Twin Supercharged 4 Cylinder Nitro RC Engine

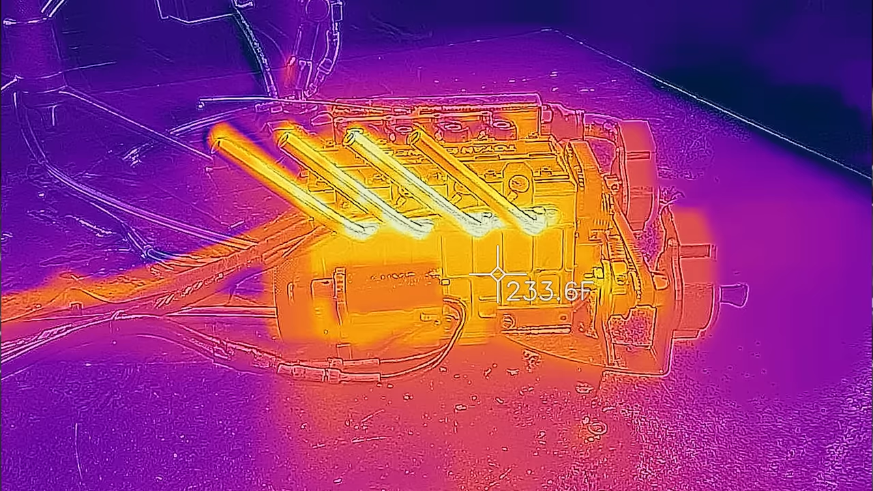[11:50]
On screen: spot 233.6°F
Even though I have the radiator with the fan, we're at 235 degrees.
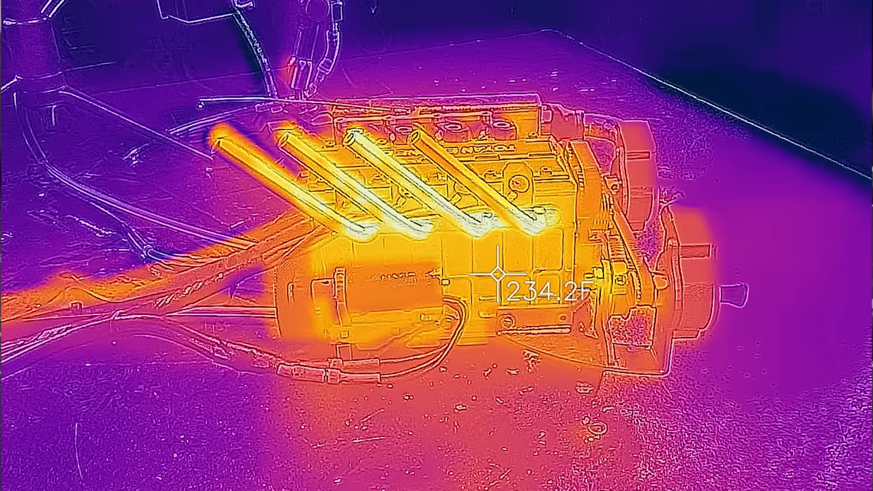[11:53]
Oh yeah, and we got pressure in that cooling system. Those hoses are about to pop.